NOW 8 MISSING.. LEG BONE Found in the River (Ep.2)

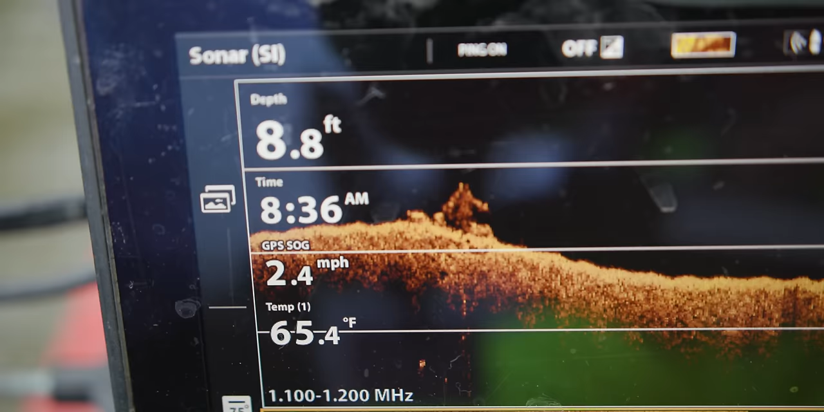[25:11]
On screen: depth 8.8 ft, water 65.4°F, speed 2.4 mph
It's right there on the right. So see that pile there?
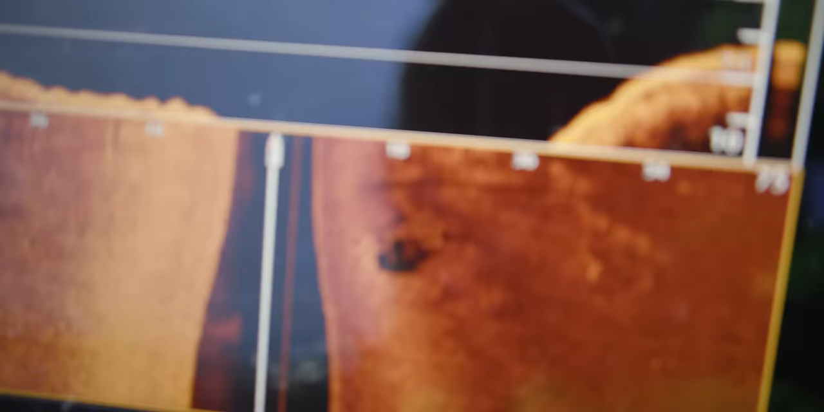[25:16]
So now that I've hit it at three different angles, I can clearly see that it is not a vehicle. You can see the logs in there.
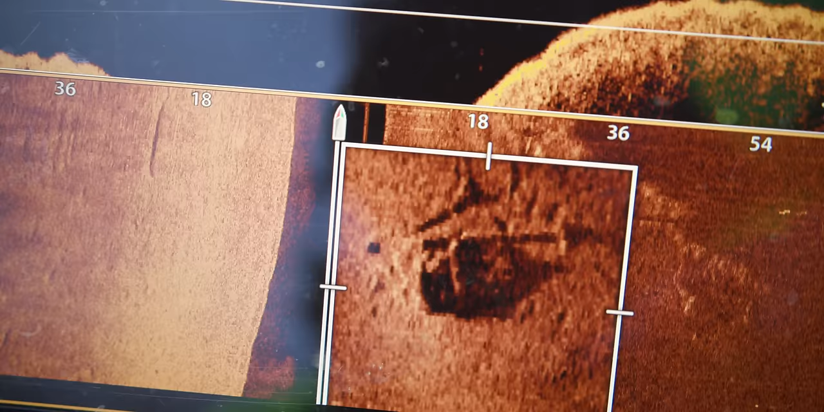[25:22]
And it also comes up square rather than rectangle like a vehicle.
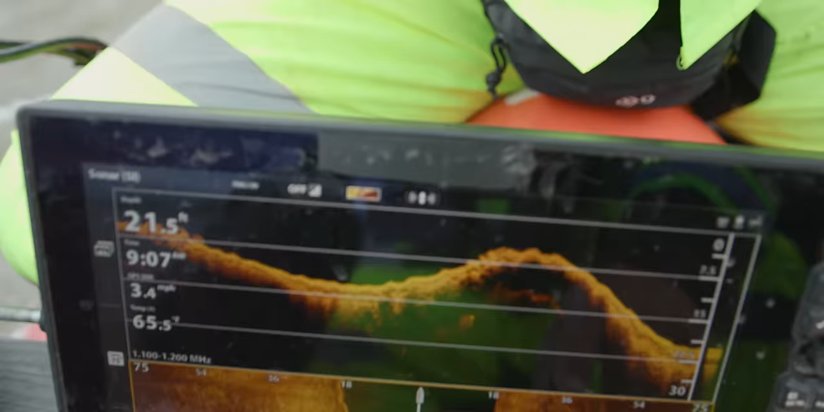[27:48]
On screen: depth 21.5 ft, speed 3.4 mph
It's the way that those waves are slapping it over here.
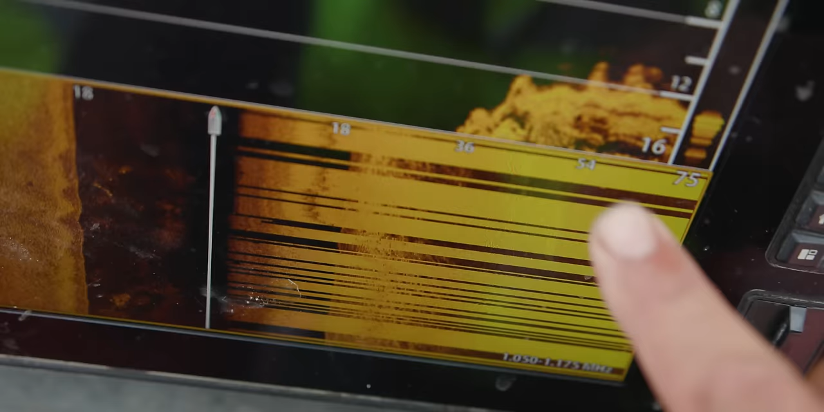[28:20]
It's like reading a classified document right now. Frustrated.
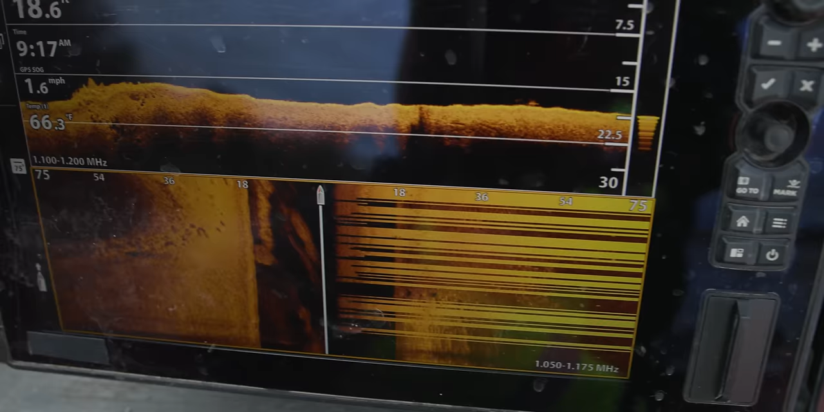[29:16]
On screen: water 66.3°F, speed 1.6 mph
So we need a good clean reading on my left-hand side is what I need. All right, here it is right here. Boom, there it is. It is a vehicle.
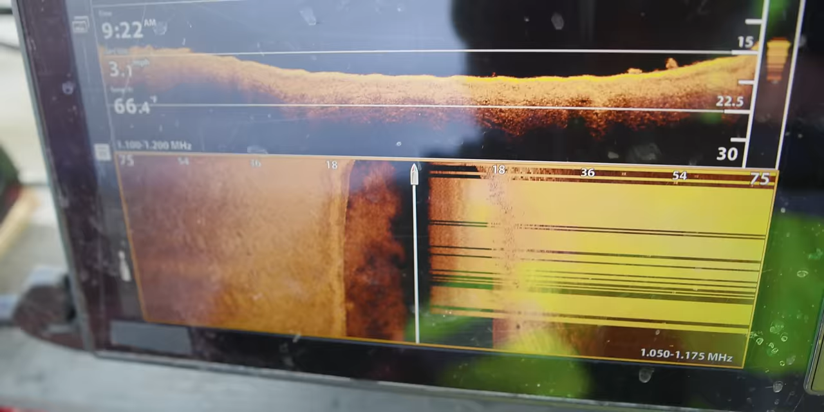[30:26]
And the lines aren't right. So I'm gonna say no on that one. We're gonna have to just dive on these two today and then we're gonna have to shut this thing down today.
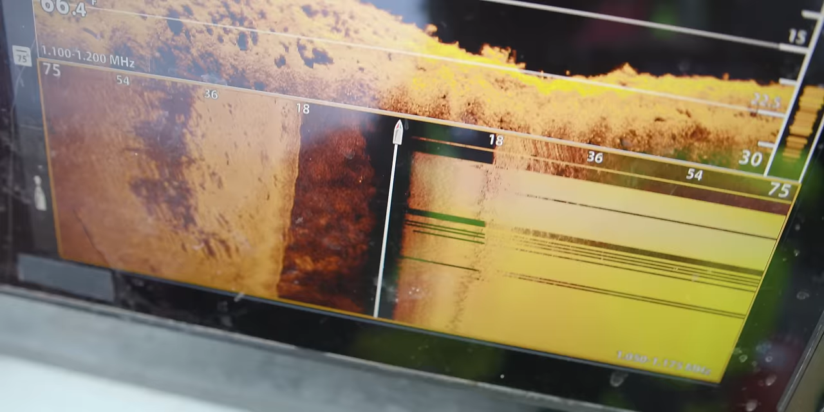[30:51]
Like, I can't, I look, I can see right here. The rest of it, freaking blacked out. The entire thing. Tomorrow, yeah, I mean, look, I mean, we're dealing with 2 foot swells right now.